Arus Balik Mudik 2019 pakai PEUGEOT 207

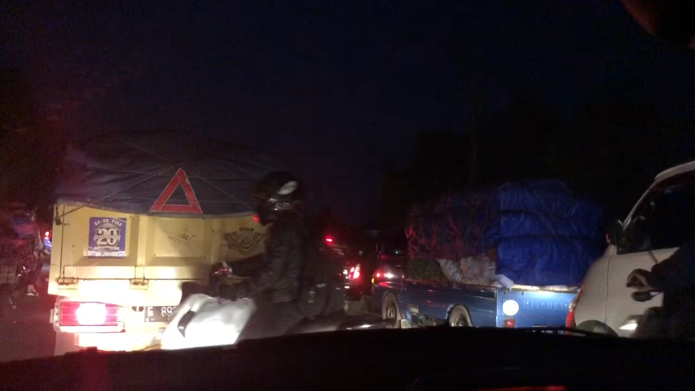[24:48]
Ini macet lagi di sebelum puncak pas ya. Yang jalannya dibagi dua, Ciloto kalau nggak salah.
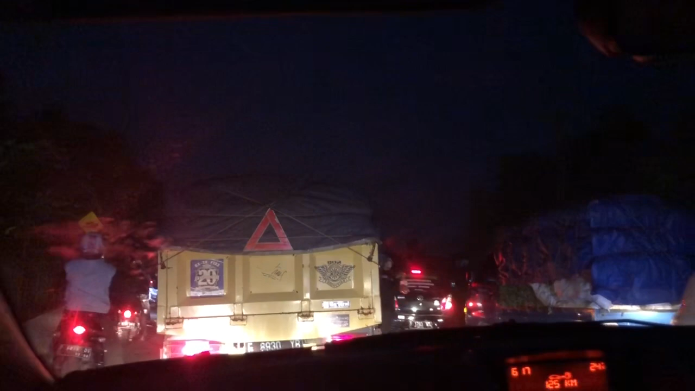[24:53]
Lihat deh setelah Ciloto ya. Setelah Ciloto sih.
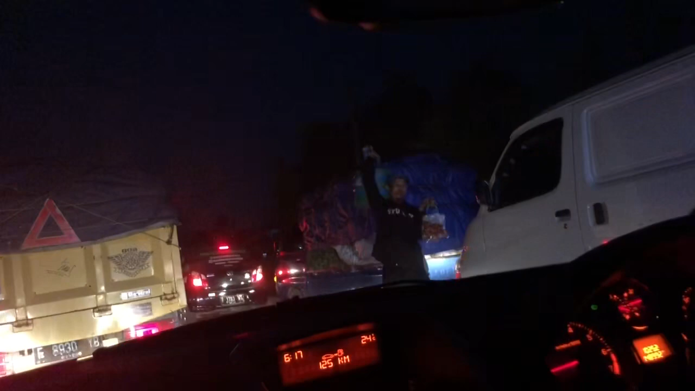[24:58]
Ya macet ya, padat ya. 2 jalur, 2 lajur.
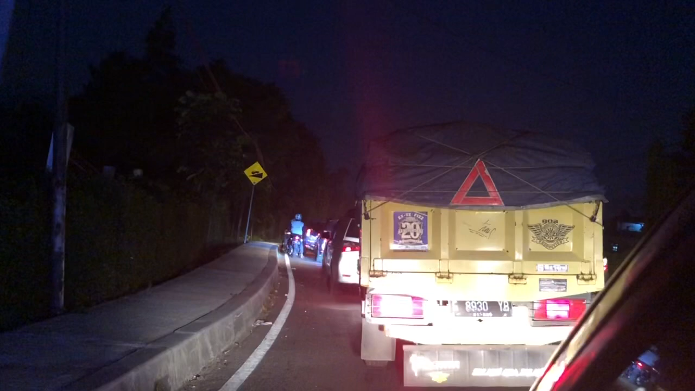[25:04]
yang jalannya dibagi dua itu loh. Nah ini udah padat, pasti panjang. Ya sabar aja.
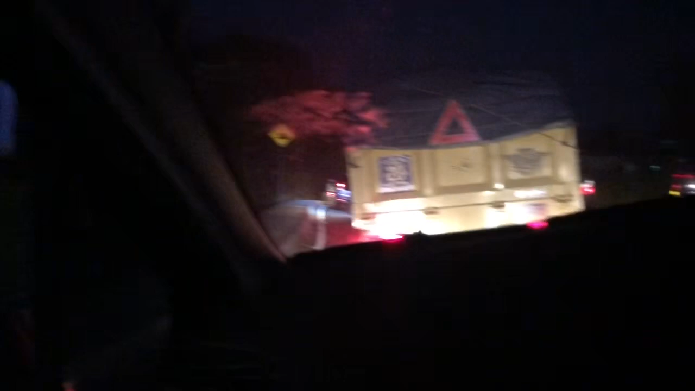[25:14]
Kesalip lagi ya di kemacetan.
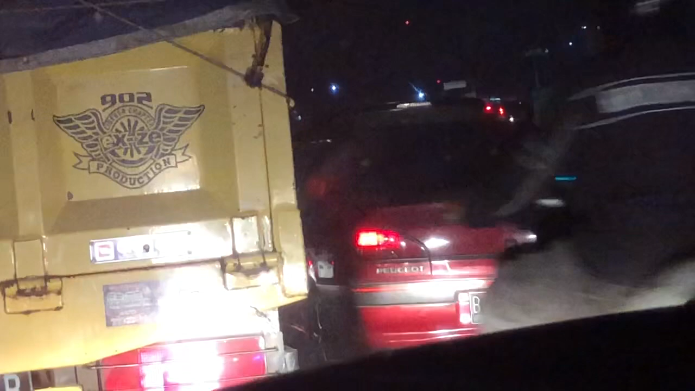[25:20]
Kalau nggak macet nggak kesalip. Ini macet jadi kesalip.
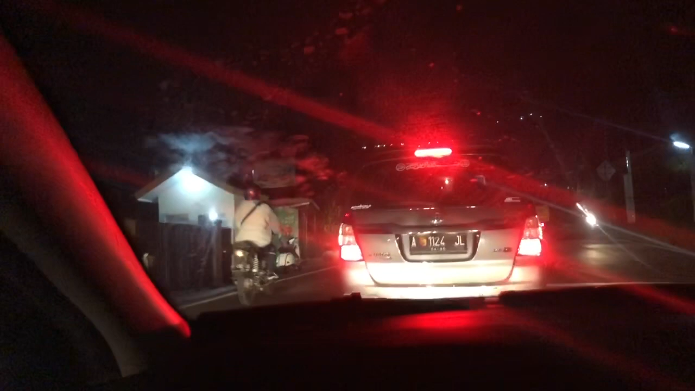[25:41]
pas berhenti gitu, pas nanjak berat ya.
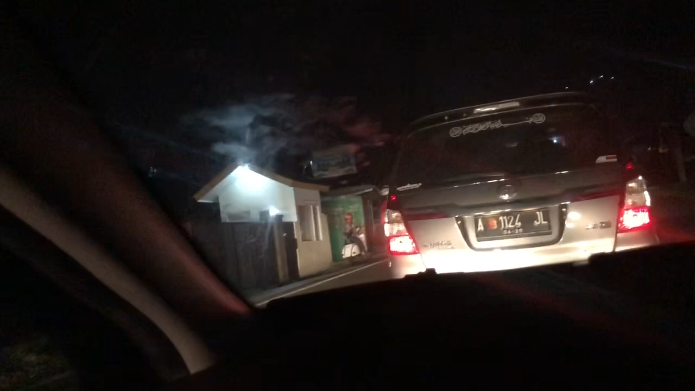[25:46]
Kalau nggak kuat kopling ya bisa berhenti di sini. Tuh pada klakon-klakon belakang.
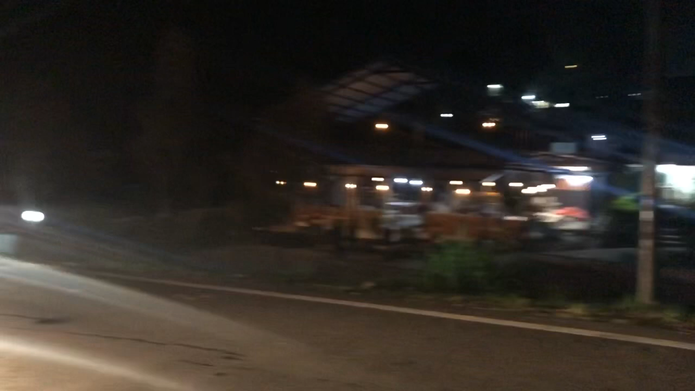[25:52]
Ya situ ya. Ini memang tanjakan banget.
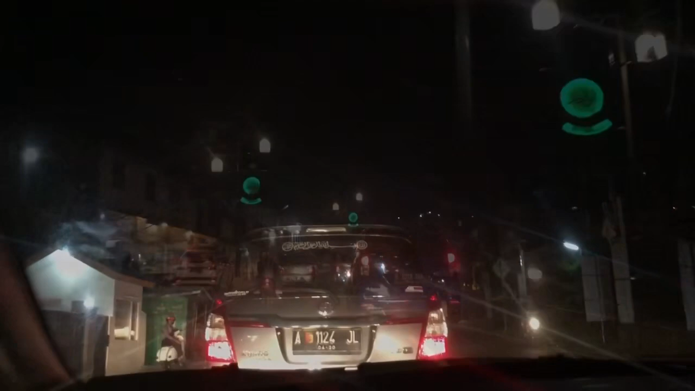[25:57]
Ya alhamdulillah ini kayaknya one way. Tuh polisinya depan.
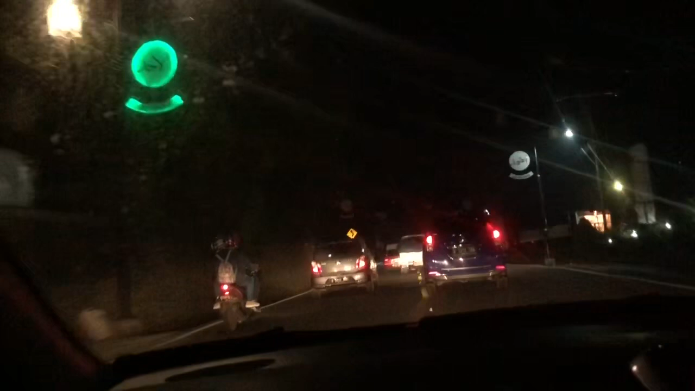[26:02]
Ya. Ya mudah-mudahan ya kayaknya si one way ya. Tapi nggak berani nyalip terlalu kanan, takut bukan one way.
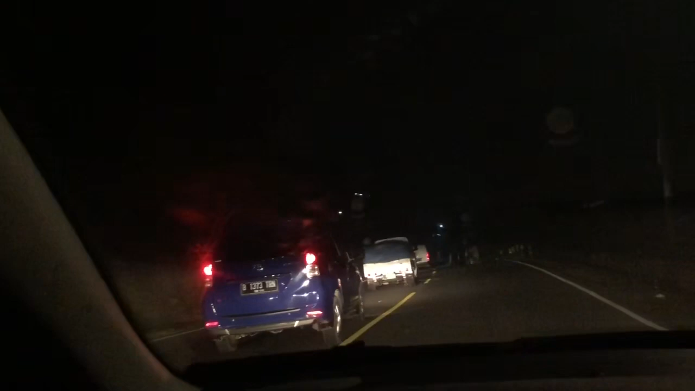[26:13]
Tuh ah. One way ya, itu polisinya ya? Iya. Oh ya, sip. Ya, seperti ya.
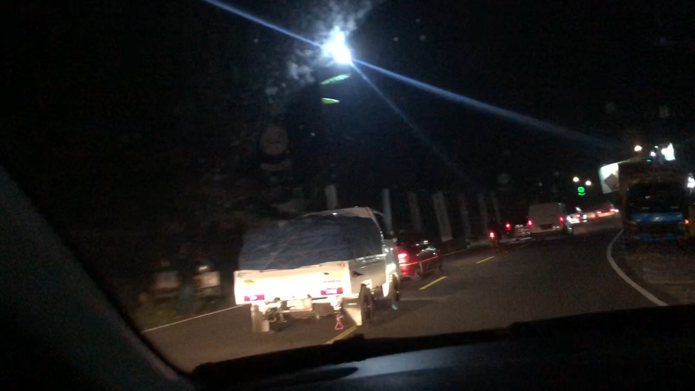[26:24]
Jadi kalau one way gini, ada polisi ya. Kalau one way gini, kita mau berhenti juga males.
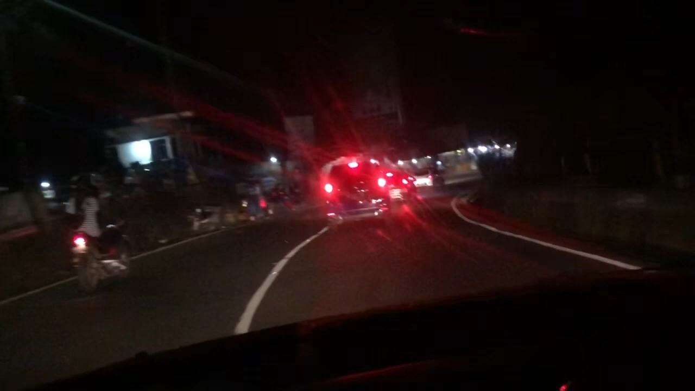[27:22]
Kacanya kotor ya, kaca mobilnya. Jadi nggak bagus videonya.
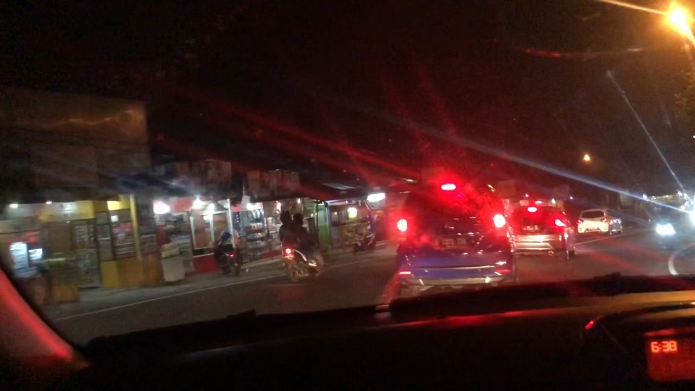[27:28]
Masih one way, tapi padat lagi.
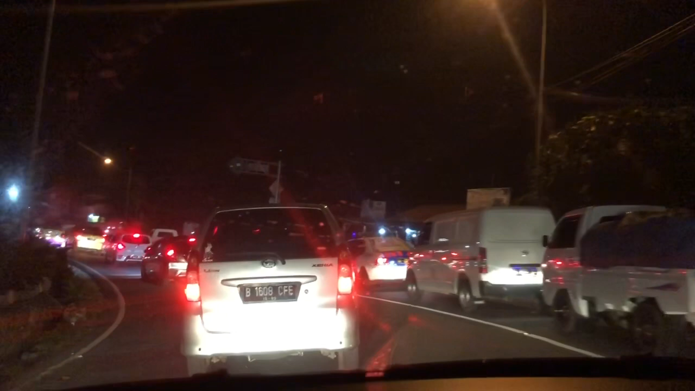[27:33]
Ini di 10 mata uang. Kita tunggu lagi ya, biar dibuka jalan lagi.
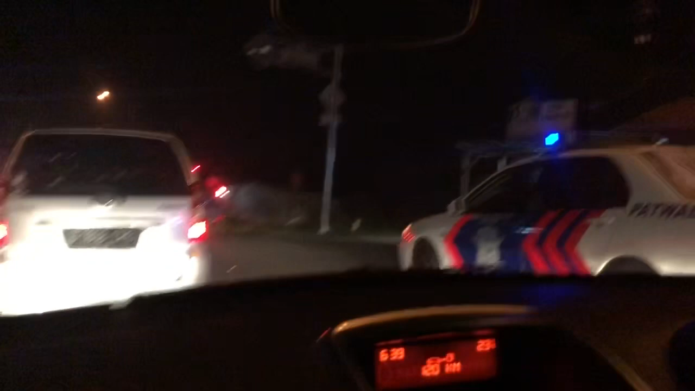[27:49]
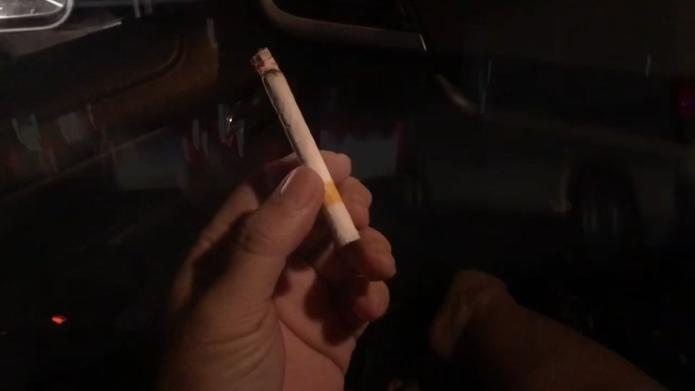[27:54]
GT ya, ngerokok dulu sebelum nanti berhenti.
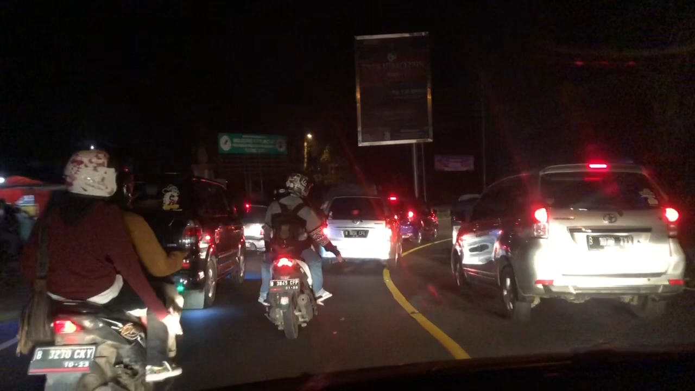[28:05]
Ini masih di dekat Masjid At-Taun ya?
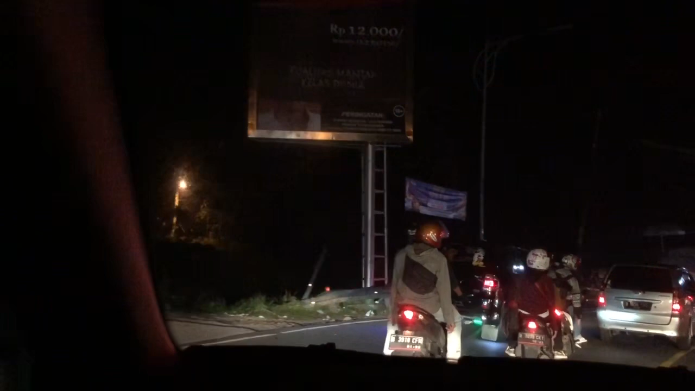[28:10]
At-Taun udah? Udah, ah? Udah ya, At-Taun barusan udah lewat. Ya. Tiga lajur tapi satu arah, tapi biasanya kan lancar ya kalau satu arah, tapi nggak apa-apa sih, kita juga nggak buru-buru kok, nanti juga mau berhenti kok di sana,